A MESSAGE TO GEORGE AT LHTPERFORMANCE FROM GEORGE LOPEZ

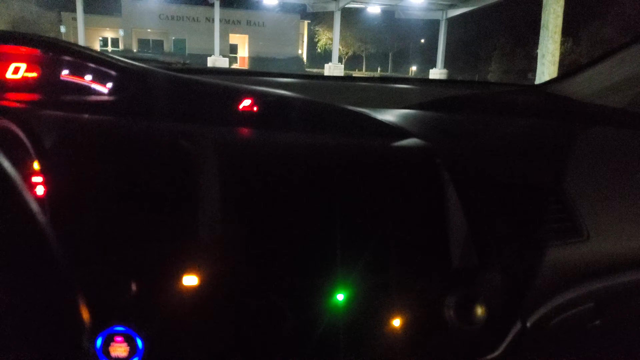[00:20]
Let me turn on my light so I can have a display here.